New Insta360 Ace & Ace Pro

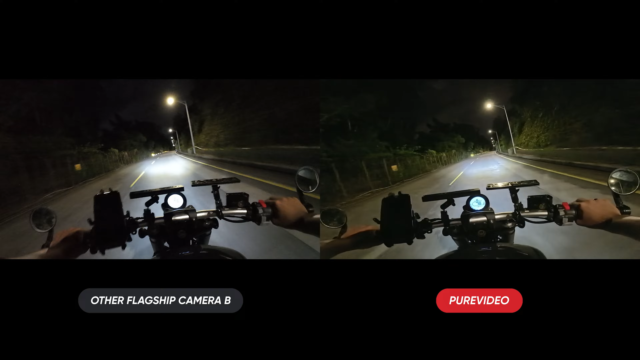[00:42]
Powered by a 5nm AI chip, reduce noise and enhance brightness day and night.